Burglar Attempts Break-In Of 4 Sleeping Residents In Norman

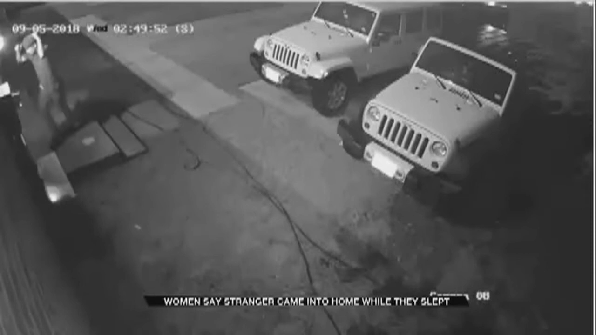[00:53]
A later look at surveillance video shows a man knocking and ringing the doorbell before finally letting himself in through an unlocked door. The girls say while nothing was taken, the break-in has left them shaken. We don't even know why he came into our house, and, like, that's just, like, been the main thing that's bothered me.
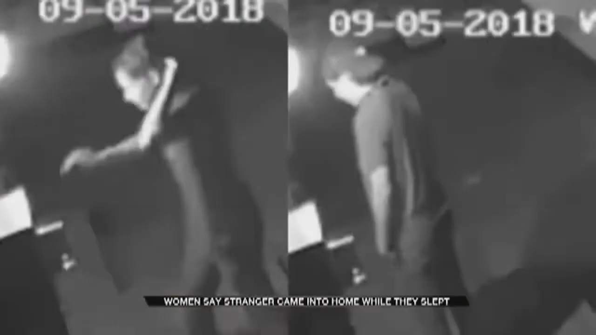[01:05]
Norman Police PIO Sarah Jensen says officers want to figure that out, saying had he been confronted.